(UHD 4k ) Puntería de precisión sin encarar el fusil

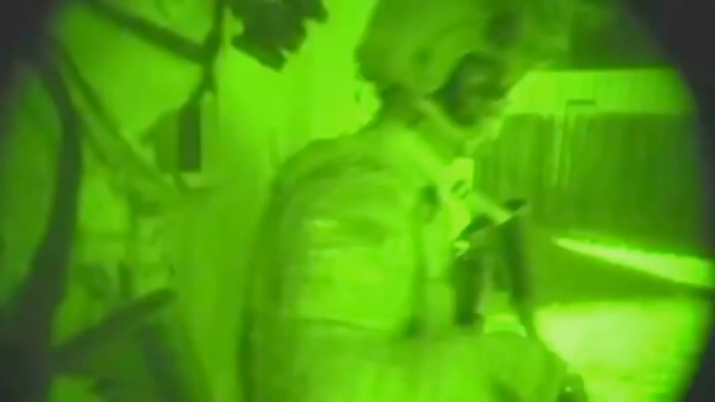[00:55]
ENVG FWSI eliminates the need to switch between night vision goggles and weapon mounted thermal sights when acquiring or engaging threats.
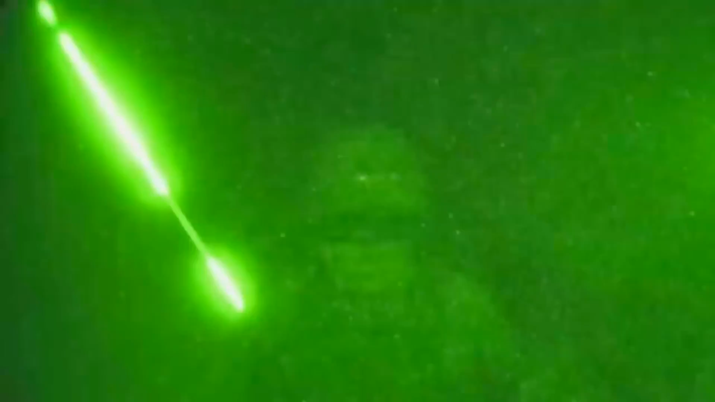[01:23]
This eliminates the need to look through the weapon sight or illuminate a target with a laser, which enables covert movement.